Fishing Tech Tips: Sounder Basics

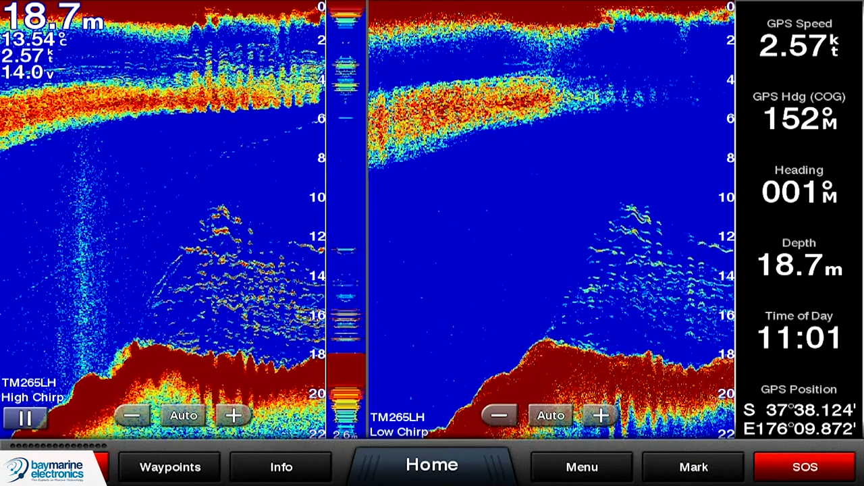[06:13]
On screen: depth 18.7 m, speed 2.57 kn
On the left hand side you can see the fish quite clearly. On the right hand side the low chirp. You can see the fish are there, but you can't see the same kind of detail around that bait ball near the top, nor around the fish near the bottom as well.
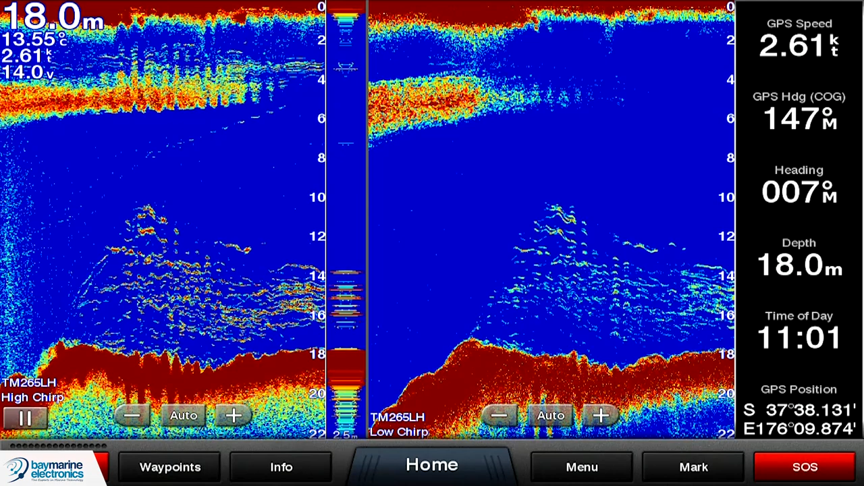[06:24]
On screen: depth 18.0 m, water 13.55°C
So yeah, that's basically what you're missing out on with the low frequency is that real kind of preciseness, real detail. As an aside, the medium frequency is actually quite a good combination of the two. You do get very good depth penetration, but you do get also that really good detail as well.
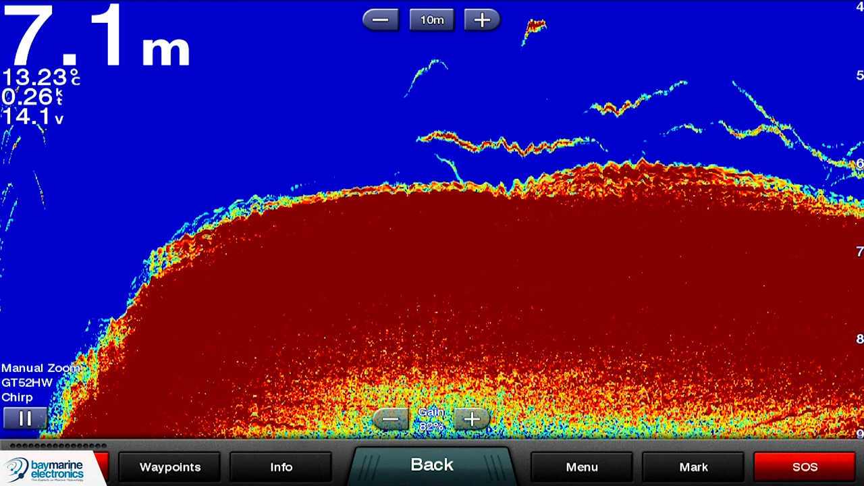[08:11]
On screen: depth 7.1 m, water 13.23°C, speed 0.26 kn
They'll probably look even more so if I turn the gain down. But they are actually attached to the bottom. Contrast that with the fish sign which we can currently see just above the bottom. And you can see there's quite a clear gap between that red sign there and the actual bottom. And so that would be what the fish sign looks like. So what we always kind of say is, what do fish look like? You know, if it's not the top, not attached to the top and not attached to the bottom, then it's going to be fish. Or it's going to be a plastic bag or some turbulence or a piece of seaweed or something like that.
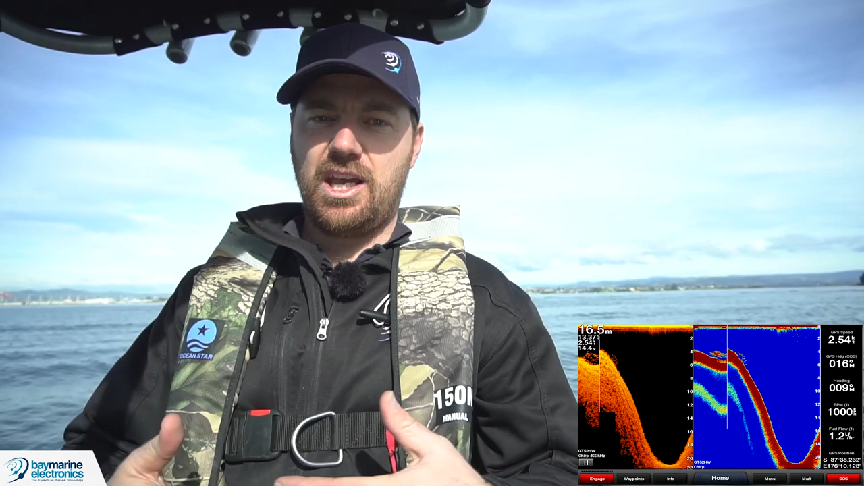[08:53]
On screen: depth 16.5 m
view image and a regular fish finder. So the regular fish finder is on the right hand side. The main difference between the two is a little bit obscure. But basically the down scan has got a very narrow forward aft beam width. But it's got a very wide side to side. So we're actually looking 45 degrees out that way, 45 degrees out that way.
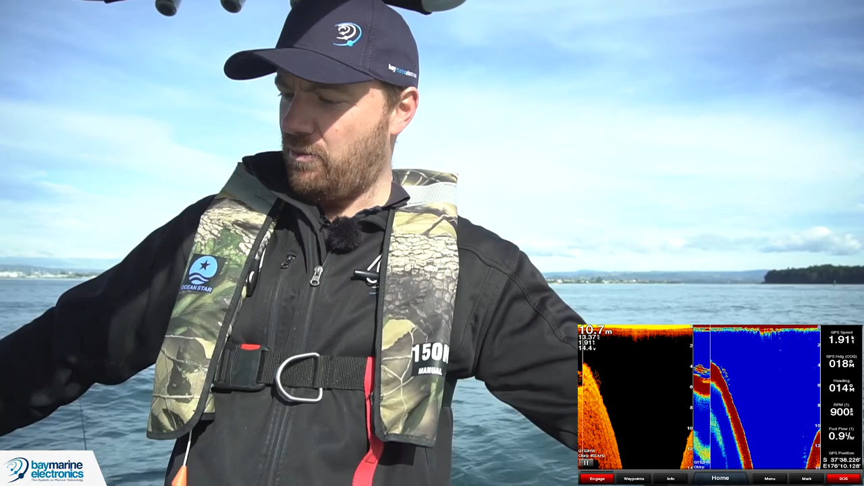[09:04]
On screen: depth 10.7 m
But it's very narrow forward aft. So you can see there when you're moving forwards,
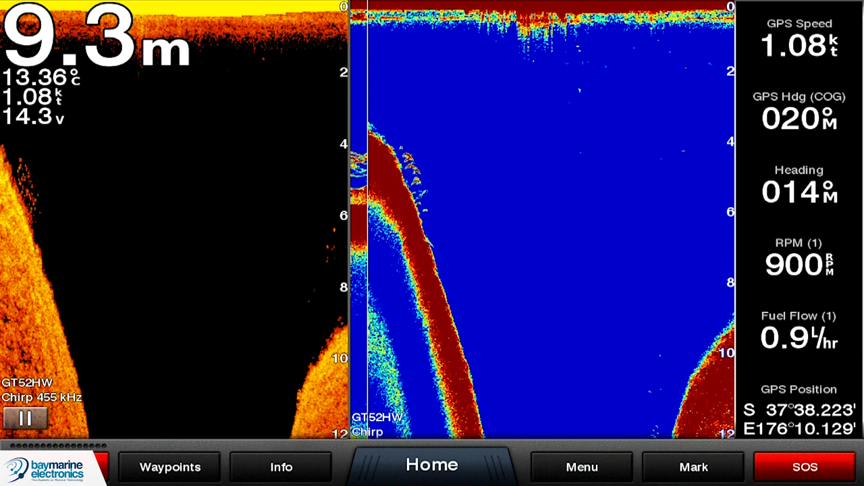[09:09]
On screen: depth 9.3 m, water 13.36°C, speed 1.08 kn
like we were, the fish will appear as dots because they're only in the beam for a very small amount of time.
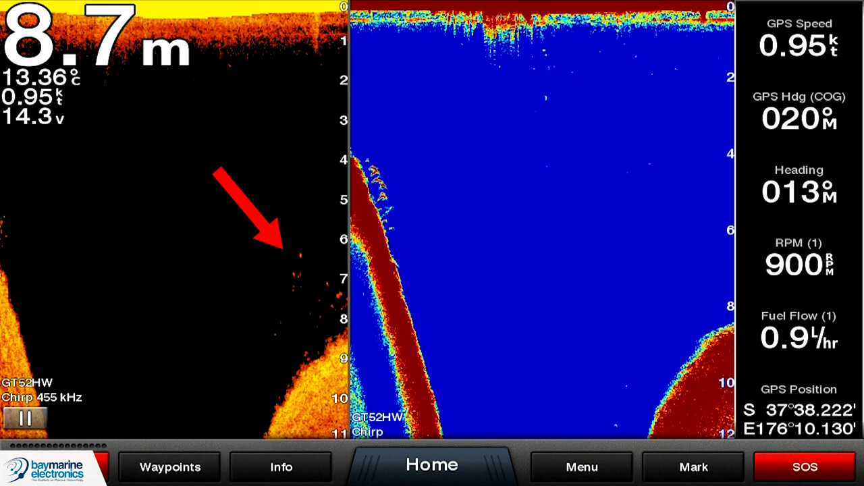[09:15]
On screen: depth 8.7 m, water 13.36°C, speed 0.95 kn
But you might actually see more of them because
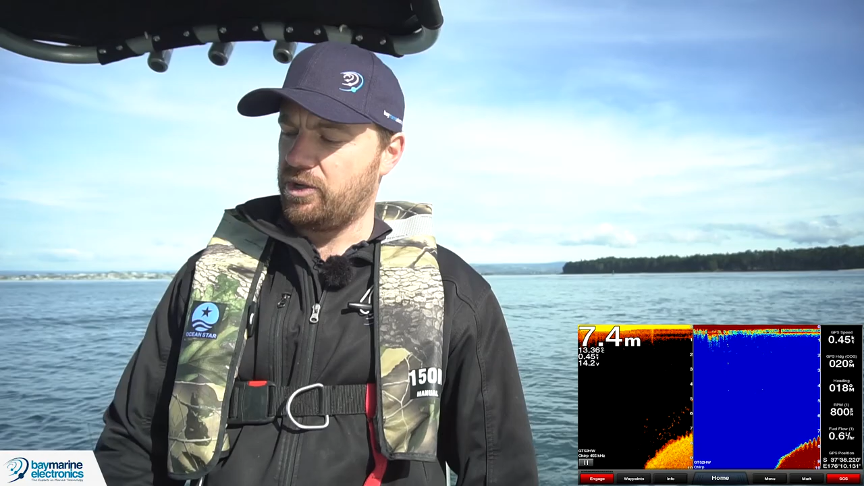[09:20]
On screen: depth 7.4 m
it's got a wider beam width than the regular fish finder.
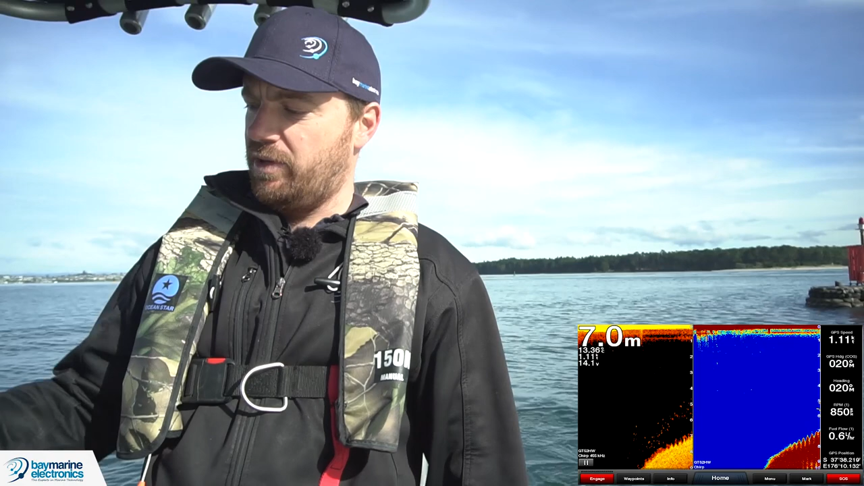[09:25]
On screen: depth 7.0 m
When the regular fish finder picks it up, it's got a circular beam. So generally speaking, the fish will remain in the beam for longer.
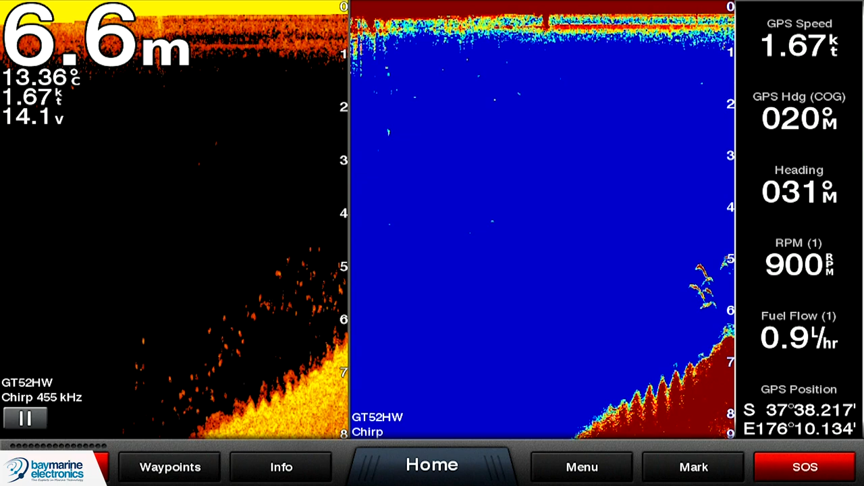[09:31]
On screen: depth 6.6 m, water 13.36°C, speed 1.67 kn
So they give more of an archy, liney shape like that. But you might see less of them because it doesn't have the same width.
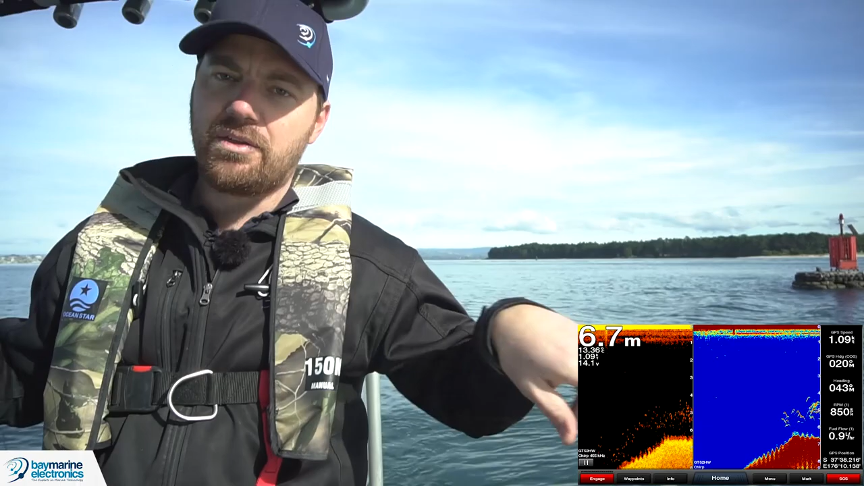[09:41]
On screen: depth 6.7 m
The beam width sideways, I should say,
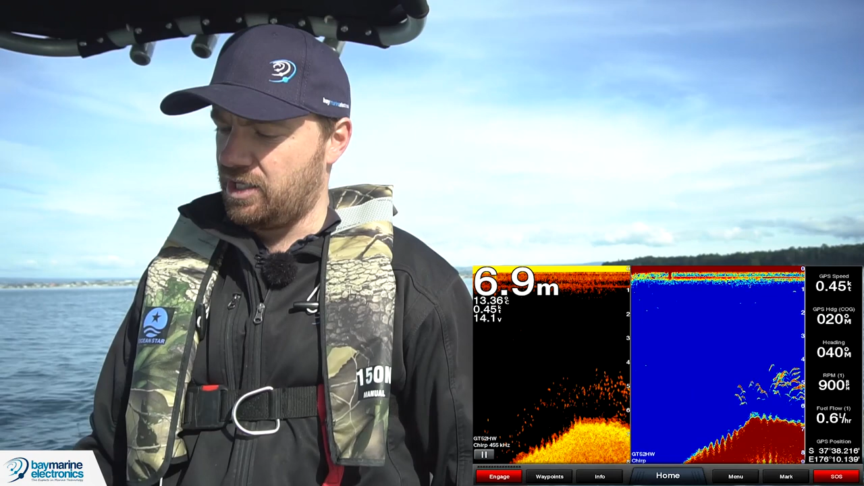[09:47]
On screen: depth 6.9 m
is what the down scan or down view transducer does.